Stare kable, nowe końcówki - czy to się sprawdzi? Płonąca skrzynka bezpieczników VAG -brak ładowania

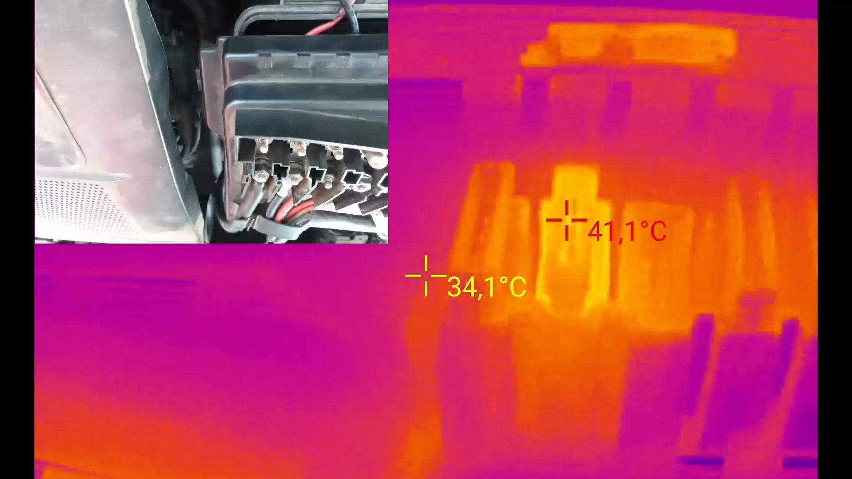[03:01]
Jest ładnie, 40 stopni, u mnie w Toledo ma 50 stopni, także luz
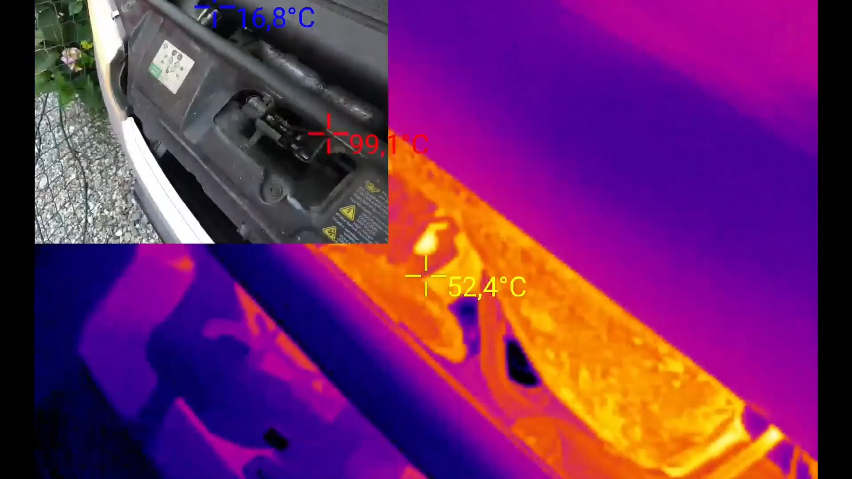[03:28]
On screen: min 16.8°C
no to ładnie tam się grzeje Śruba alternatora 60,
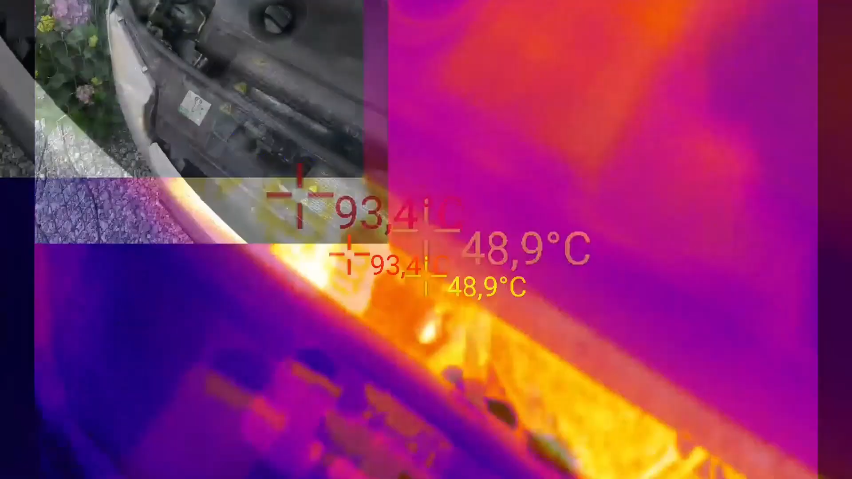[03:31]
no to tak w normie powiedzmy No dobra,